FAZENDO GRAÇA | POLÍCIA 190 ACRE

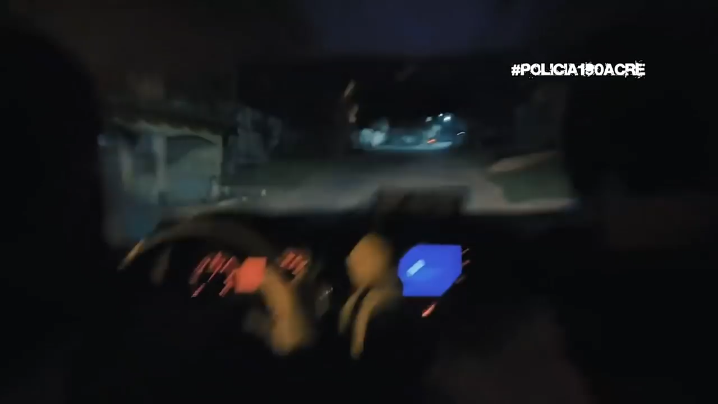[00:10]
Pode ir, pode ir. É fuga, vai! Vai, vai. É fuga, é fuga, hein?
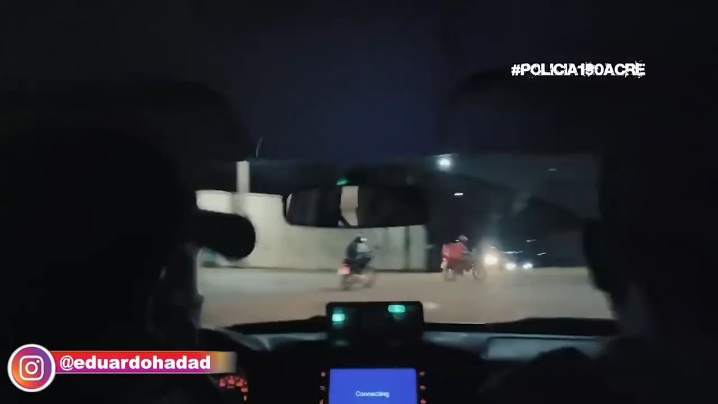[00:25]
Reto, reto, reto, reto.
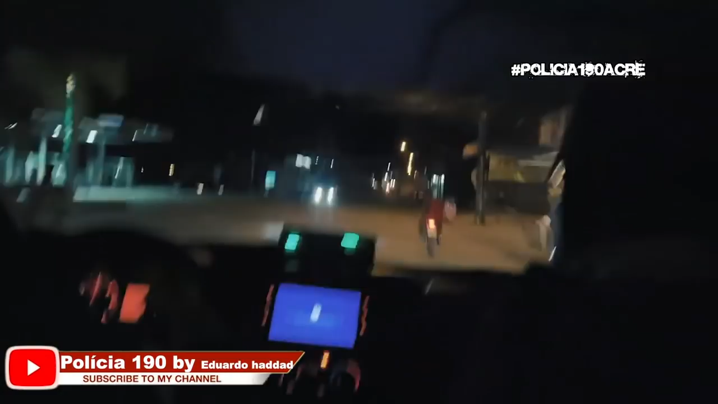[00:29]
Siospe 104
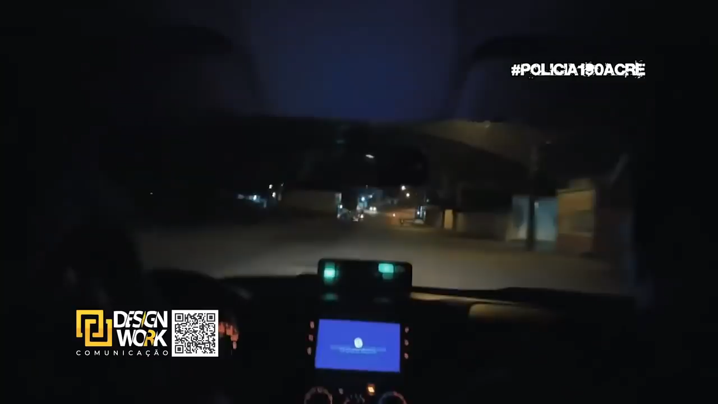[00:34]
Siospe, viatura 104 Ok, está aí da floresta,
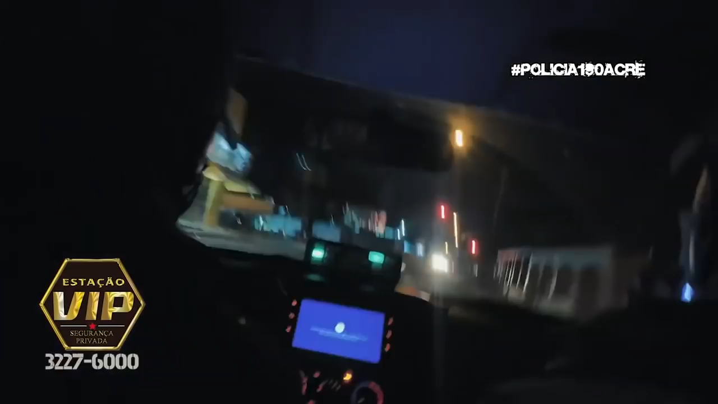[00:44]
subi do centro Uma CBX 300 vermelha Camisa vermelha e o condutor que acelhe Segurança, segurança, segurança Dá um entendido aí, Ferraia, prossegue Acompanhamento, passando do sinal do baunião, QSL Sentido centro
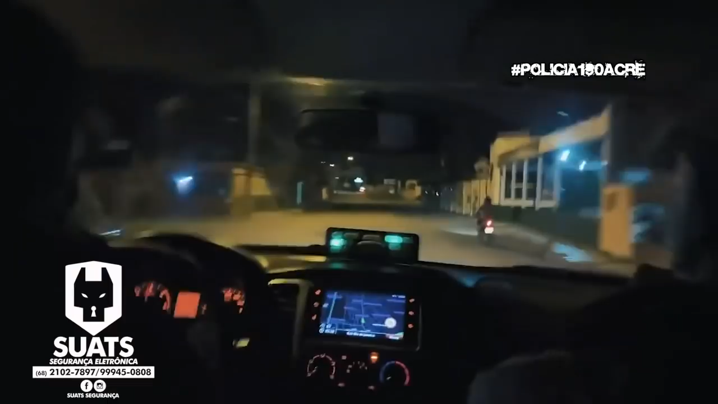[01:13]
Passando da panificadora Bessa, sentido centro
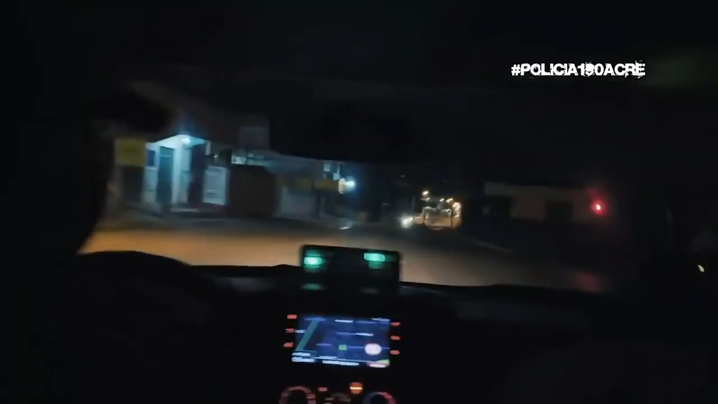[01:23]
Desceu, rua Leblon Moto vermelha, CB300, condutor, camisa vermelha Passou do PagPo, sentido posto RD Virou pra esquerda Segura, segura, segura Passou, ele entrou aqui, ó, né? Vai, vai, vai Ok, termina o encontro, vai passando aí o QCH